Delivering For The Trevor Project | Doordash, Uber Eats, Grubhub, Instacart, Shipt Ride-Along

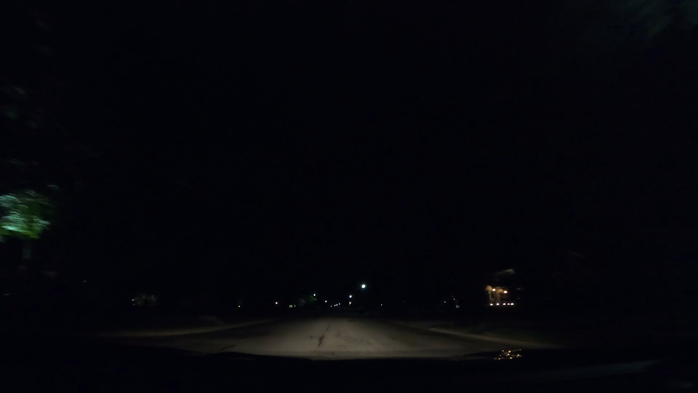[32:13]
I mean, we turned down that Cold Stone order. You know, you just got to be patient, because if you're patient, eventually you'll get something. Yeah, it pays off. And it feels like, yeah, it feels like you get rewarded. Mm-hmm. Yeah, that one. Here's a view of where we're delivering.
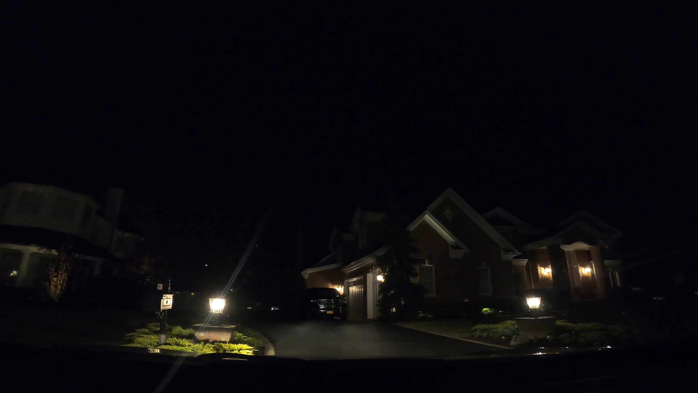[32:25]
This is. Not this house. Not that house. This one. And they ordered, like, mozzarella sticks. I have to go straight. Yes.